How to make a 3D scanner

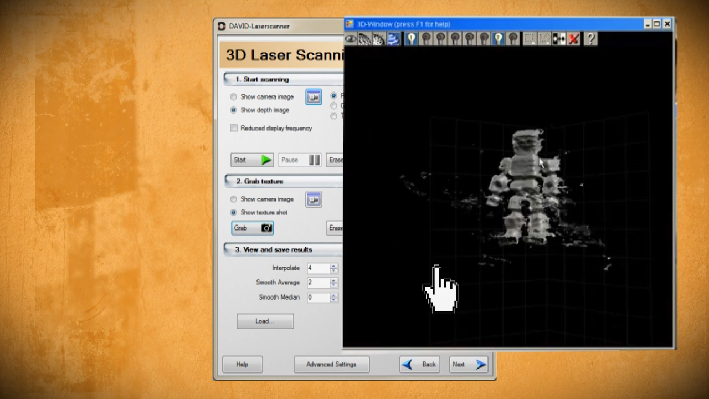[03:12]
Use the left mouse button to pan, the middle button to zoom, and the right button to rotate. Then you can click Save to save it as a .obj file to your C drive.
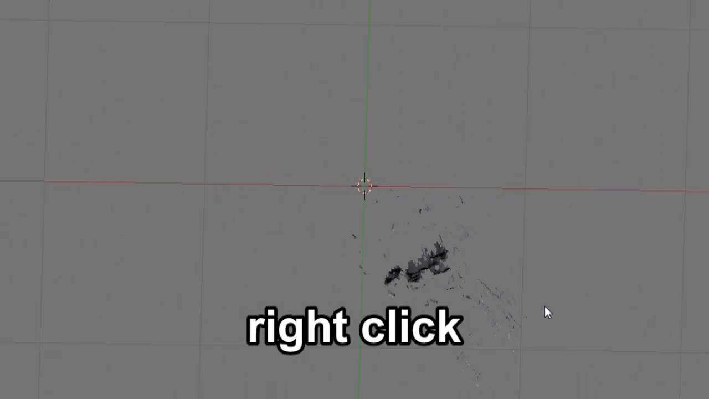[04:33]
Scroll the middle mouse button to zoom in on the object and press the middle mouse button to rotate around it.
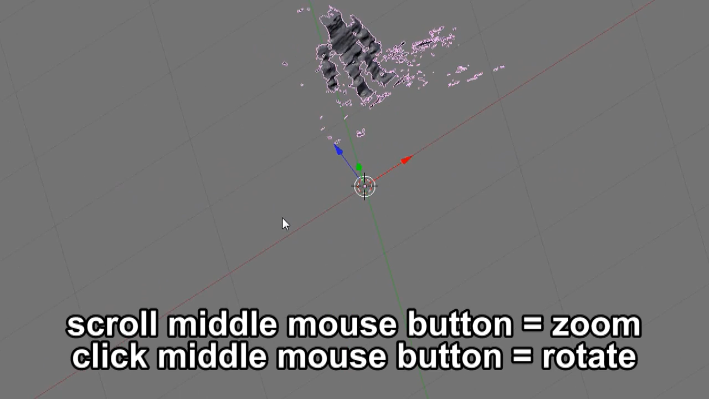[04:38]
Now from the toolbar at the bottom, select Edit Mode.
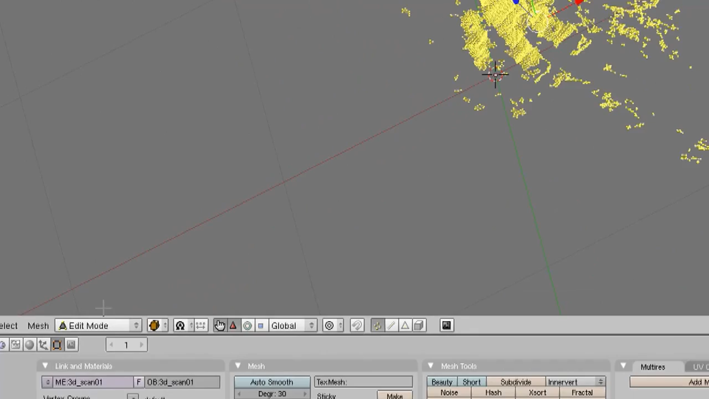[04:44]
It should turn your scan into a wired mesh. Now hit A on your keyboard to deselect everything.
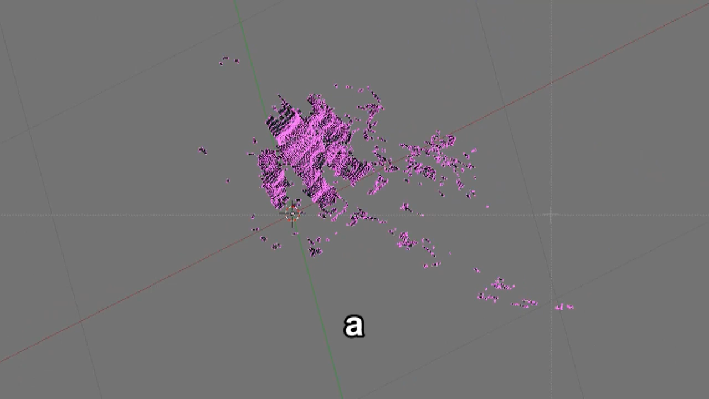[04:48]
Then hit B twice on your keyboard and while holding down the left mouse button, select the points that you want to delete.
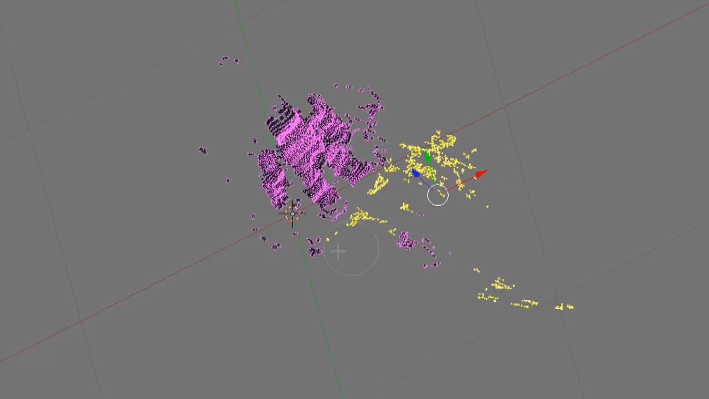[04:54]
Then right click on any of those points and hit Delete on your keyboard. Select Vertices and then hit Enter.
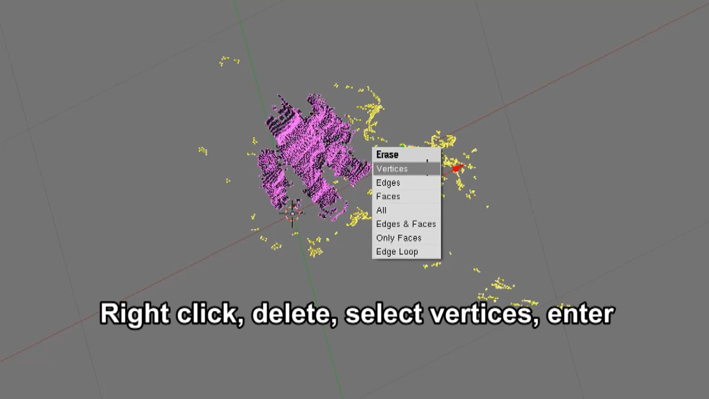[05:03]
Continue this process until you've deleted all of your unwanted points while using the middle mouse button to rotate and zoom around the object.